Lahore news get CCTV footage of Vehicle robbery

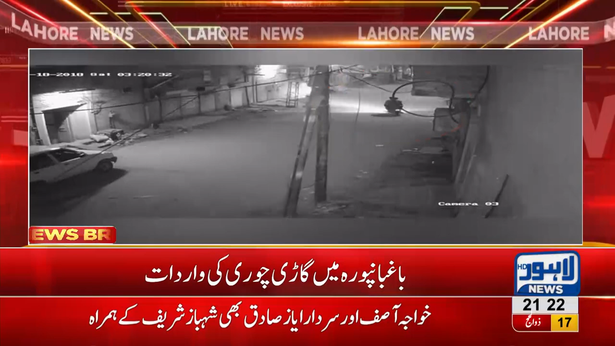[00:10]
تو موصول ہو گئی ہے پولیس کی جانب سے کیا کوئی کاروائی کی گئی ہے آج بلکل دیکھیں لاہور میں چوری اور ٹکیتی کی وارداتوں میں پچھلے چند روز میں بہت زیادہ اضافہ ہوا ہے اور اسی طرح سے جو سی سی ٹی وی فوٹش لاہور نیوز کو محصول ہوئی ہے اس کے مطابق ایک گاڑی جو ہے باقوان برا کے علاقے سے وہ چور